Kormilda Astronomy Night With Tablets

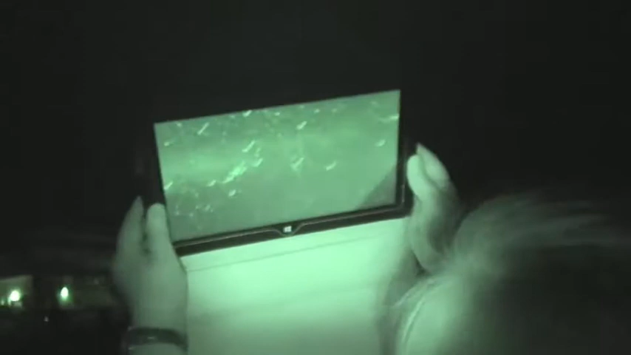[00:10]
and, okay, you show us, there, see, oh, Taurus, so it's the bull, and there's, oh, sir,